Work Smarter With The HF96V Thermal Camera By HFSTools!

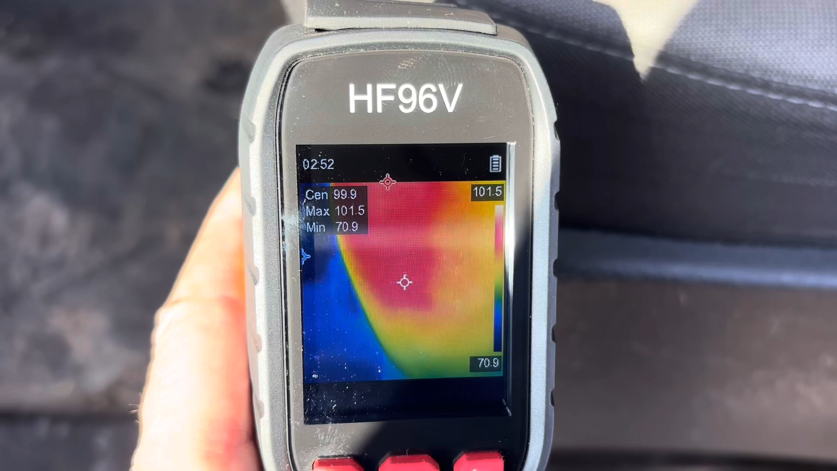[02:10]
And after about five seconds, not even, maybe two or three seconds, she's ready to rock.
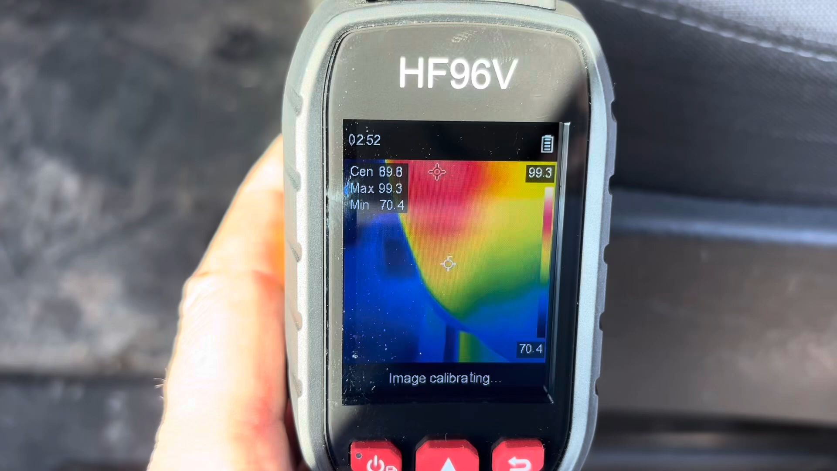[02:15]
And every, I don't know, 10 or 15 seconds, it will calibrate itself.
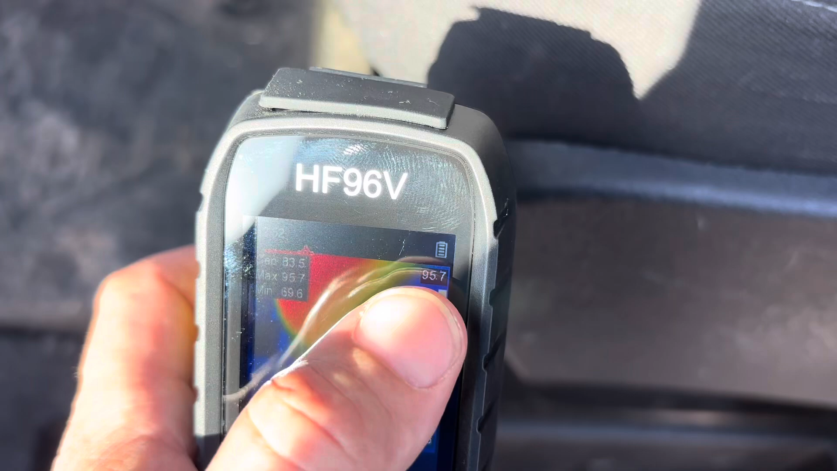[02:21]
So from here to here, that is your temperature line. So our warmest temperature is detecting is up here, and our coolest is here.
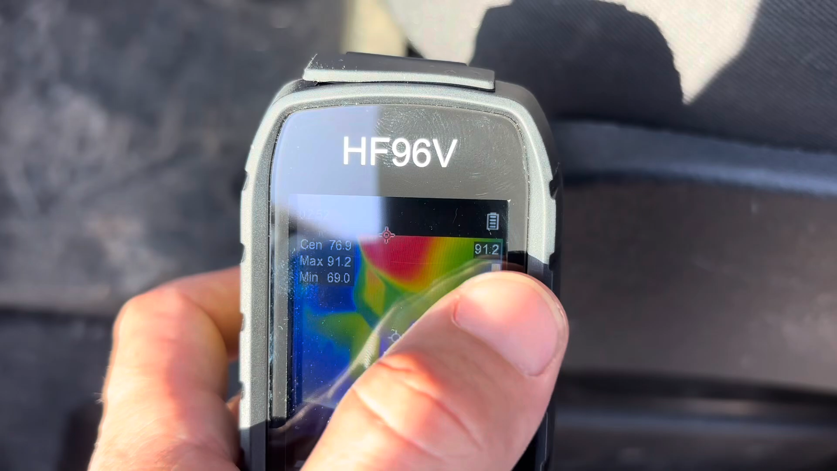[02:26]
And then you can see from the crosshairs on here, that's the center line.
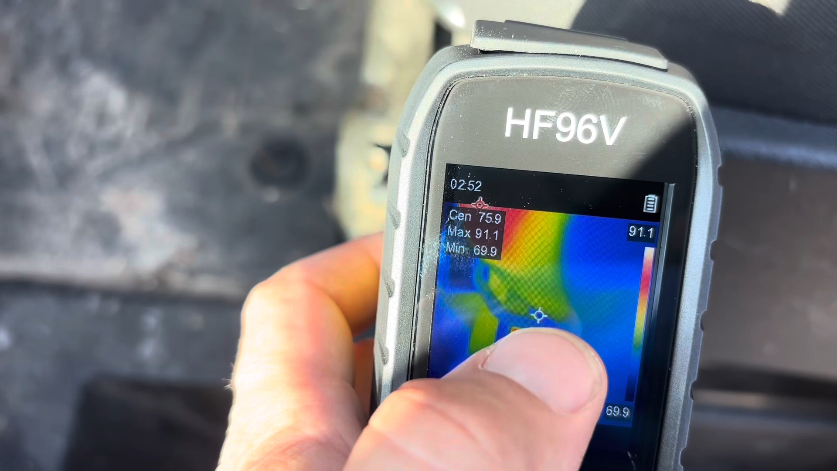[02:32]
Our blue crosshair is our minimum temperature, and our red crosshair is our maximum temperature. That makes it really, really easy for doing delta Ts,
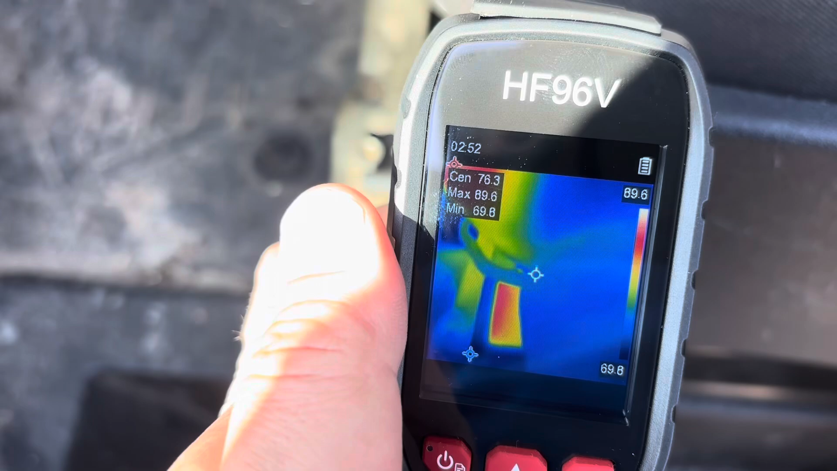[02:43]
temperature splits, finding a cool spot, stuff like that.
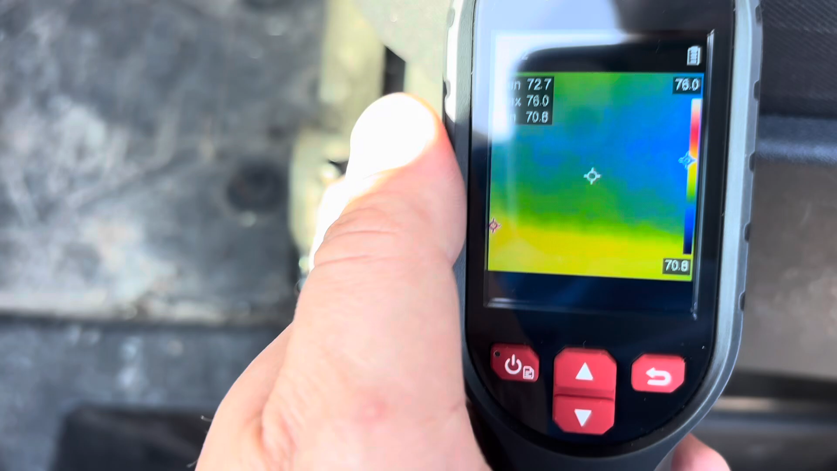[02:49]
And if you wanted to, you could turn all those off in the settings.
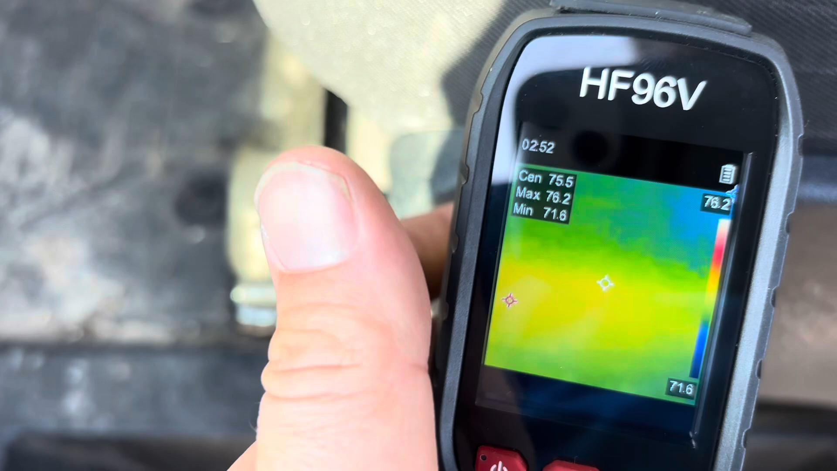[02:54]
If you just wanted just a basic camera with none of that on there, you can turn all that off. So we'll get into the settings here.
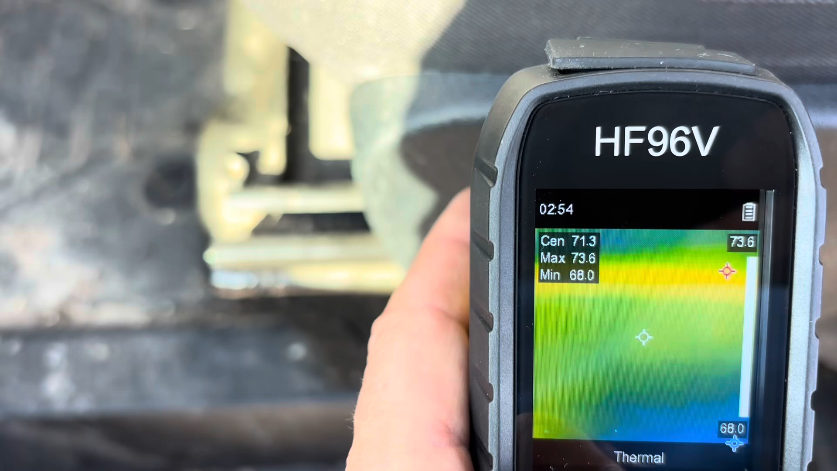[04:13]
Thermal being your thermal. And then fusion being a fusion view.
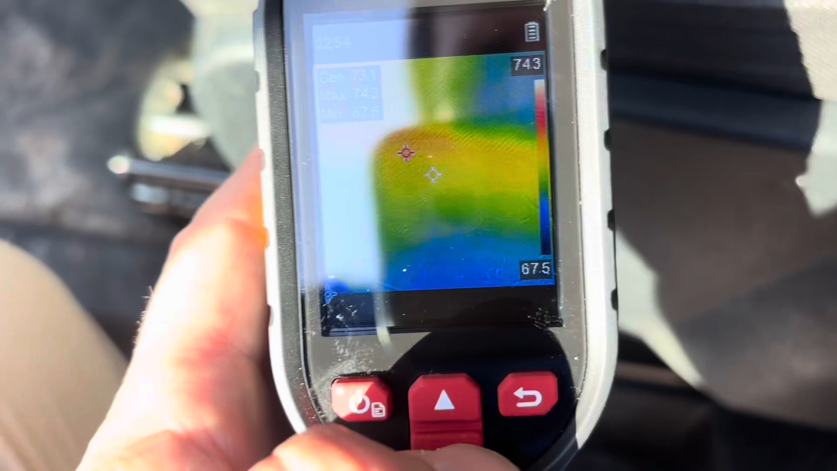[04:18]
So if we press down, we cycle through our, so this is above alarm,
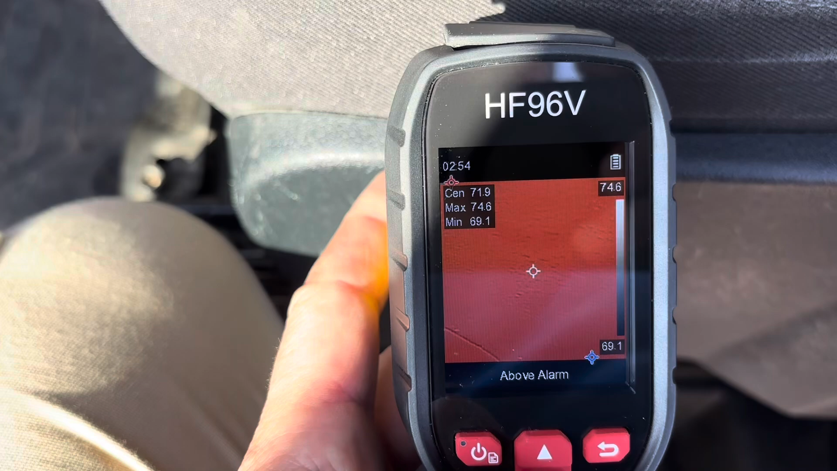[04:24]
black hot, so your warm ports will be black.
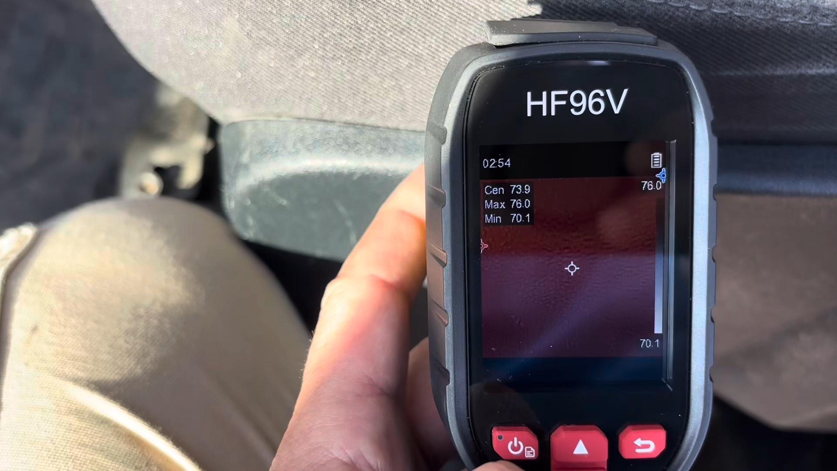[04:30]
Red hot, your warm points will be red. Fusion.
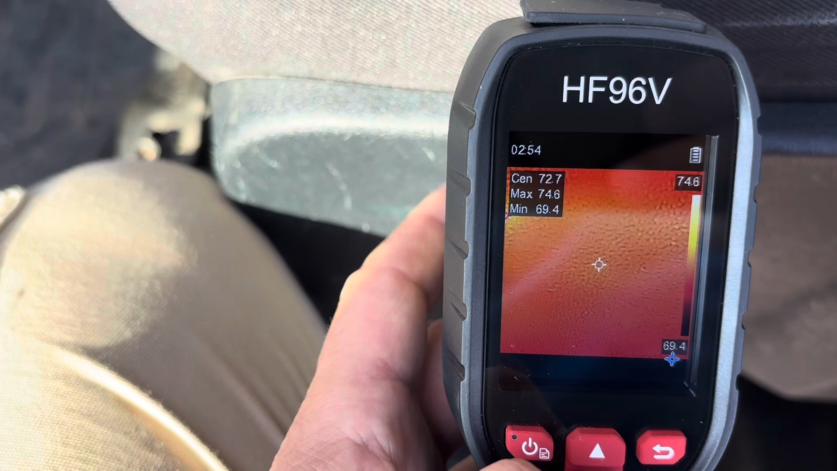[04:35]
Iron bow and rainbow. I usually keep it between iron bow and rainbow. But some of these are, they can be helpful.
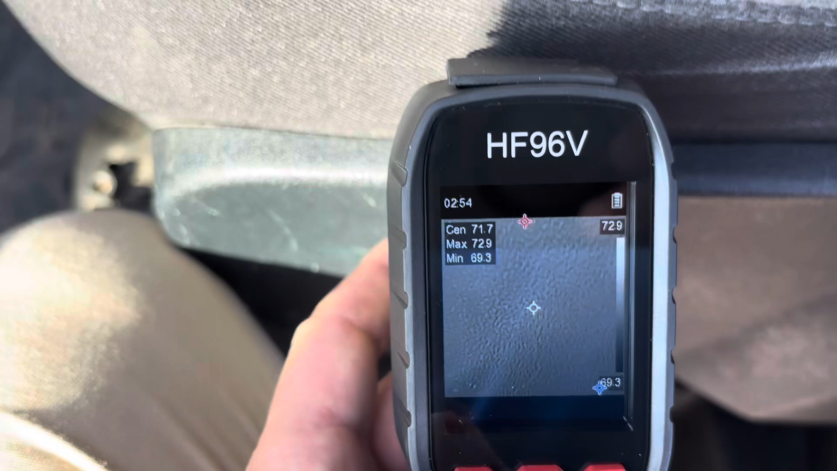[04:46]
But I usually just keep it between iron bow and rainbow.
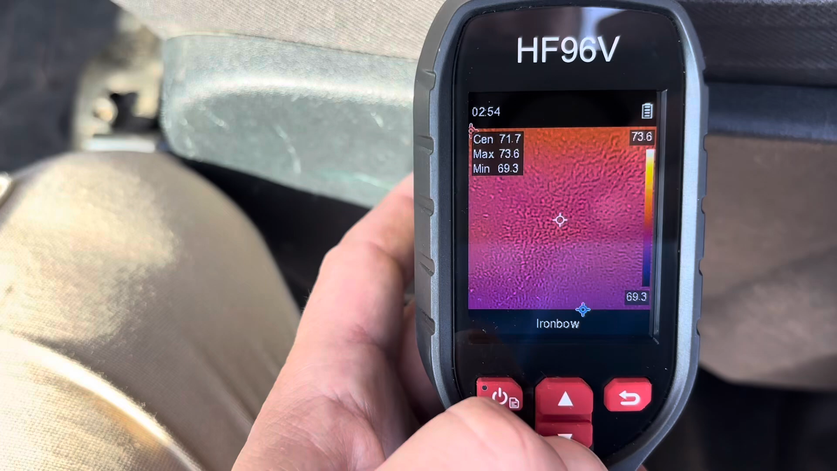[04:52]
We'll go back to rainbow. And let me see if there's anything else.